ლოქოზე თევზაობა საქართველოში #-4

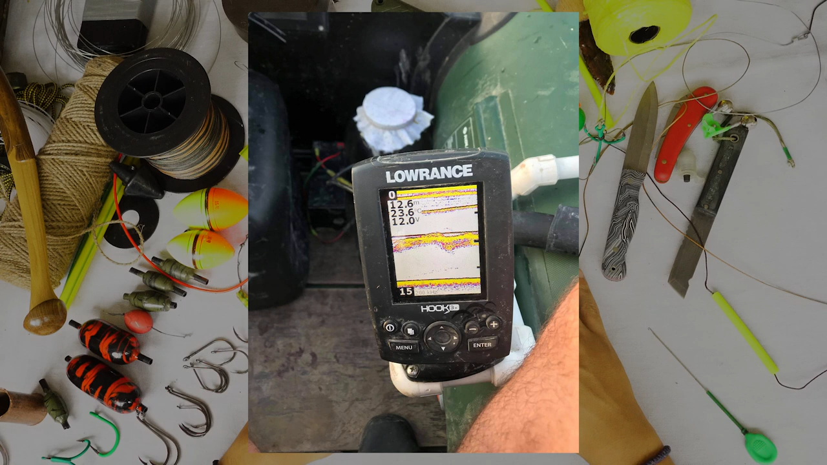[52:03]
გულის კარდიოსავით არის პრინციპი, იგივე არის.
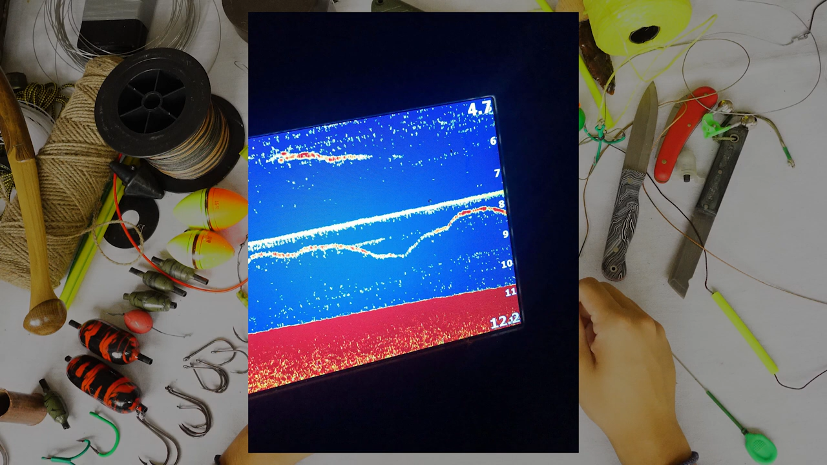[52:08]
და იწებს ზებნას ამ დროს, შენ ხედავ სად არის კიდე გინდა ამოყვანა თუ არა.